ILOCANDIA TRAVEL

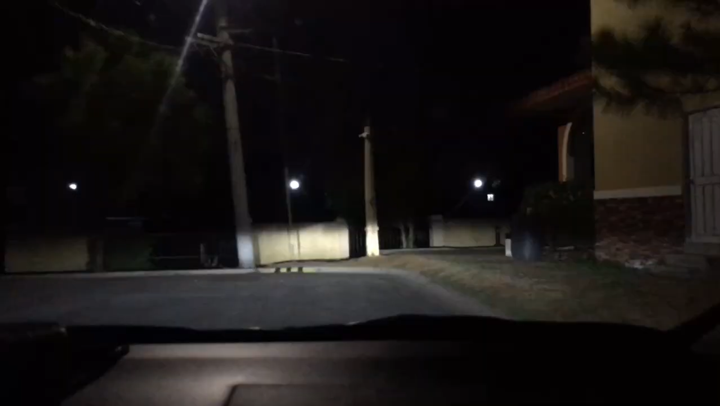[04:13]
So, yun na, nababiyahe na kami. So, yun, 12:30 na.
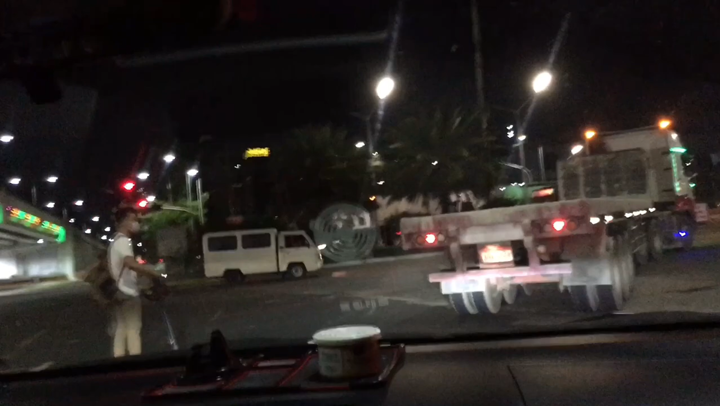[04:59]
So yung mga cheers nun, dito na ako sa, dito na kami sa intersection ng Rojas and Rojas Boulevard and Heads.
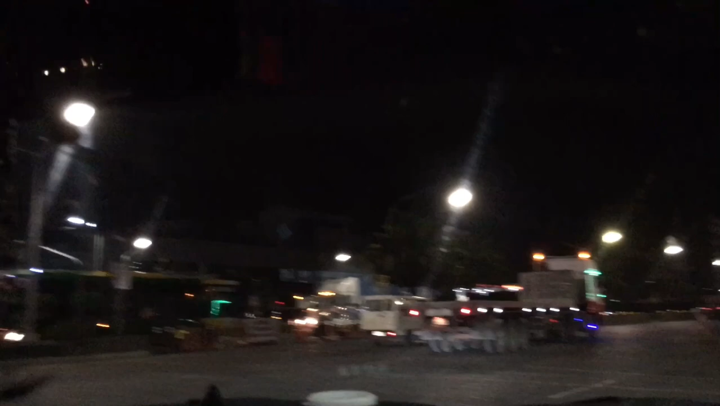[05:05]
So marami pa rin mga tao kahit na 1:07 ng midnight.
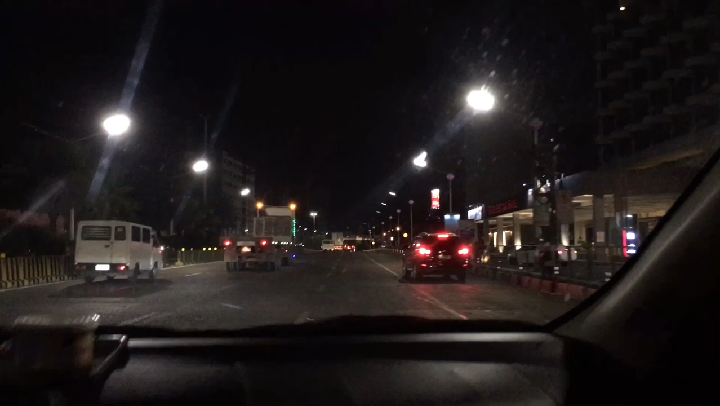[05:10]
Parang 8 o'clock pa lang. Pero yan ang lagay ng traffic ko sa mga oras na ito. Kunti na lang.
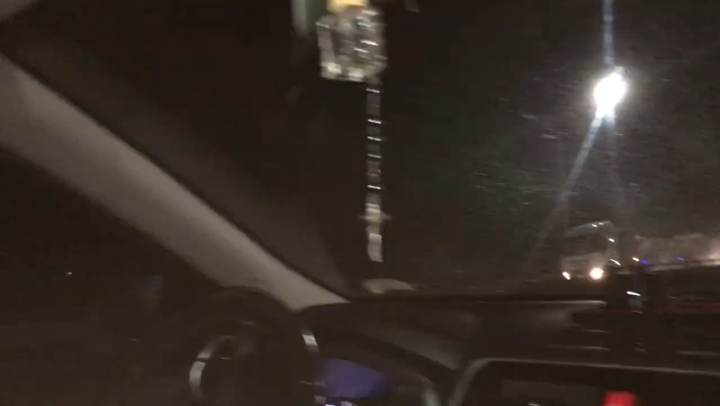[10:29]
Nandito na tayo ngayon sa may Daba Bridge, sa isa sa actually longest bridge siya sa buong Pilipinas.